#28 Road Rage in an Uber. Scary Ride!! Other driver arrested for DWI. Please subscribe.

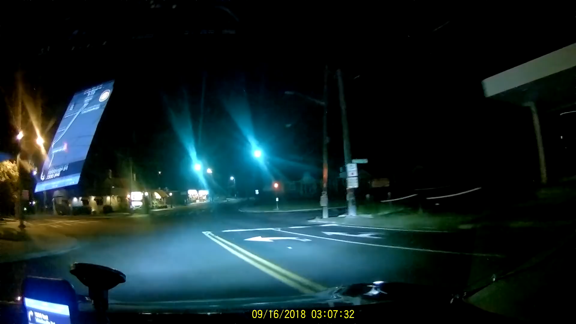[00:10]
So I'm going to the right? No, you go straight. Through this light. Go through straight. Straight, straight. Yeah. Okay. Now what do I do? Go to the top of the hill and you'll see a light. We'll make a right.
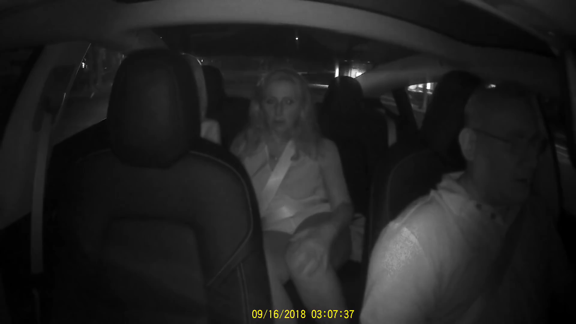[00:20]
Okay. Whoa. What happened? Whoa, what's going on there? Doing? Oh. Oh my goodness. That was weird. That was a little weird. Is that a cop? I'm so confused. This is. Oh. Oh my goodness. That was weird. That was a little weird. Is that a cop? I'm so confused. This is. What's going on? What's going on? I don't know. What is that? What's that? You blew the fucking right leg.
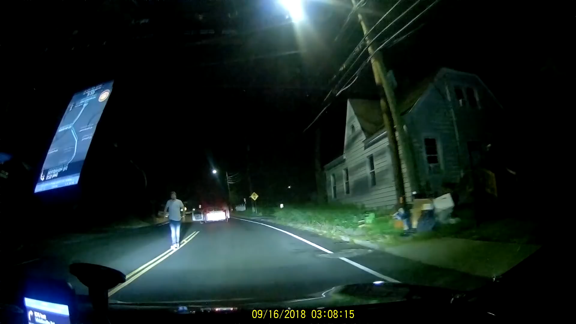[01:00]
This is scary. This is scary. Go. You can go down Vernon Valley. Back up all the way. Just keep backing up. What was he even saying? I don't know. Should we call the cops? Is that a cop? I'm so confused. This is. What's going on?
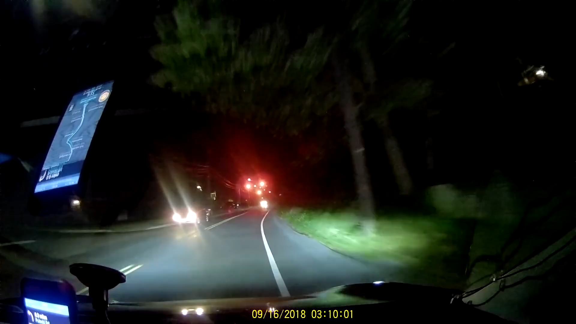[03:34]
Okay. There's a cop. We just passed a cop. Stop the cops. There's a cop. We just passed a cop. Stop. The cop's stopping, so you should stop. Okay. Well, the cop went by. What color is this Tesla? Black. It's black. Black. Black Tesla. Hold on. Slow down, because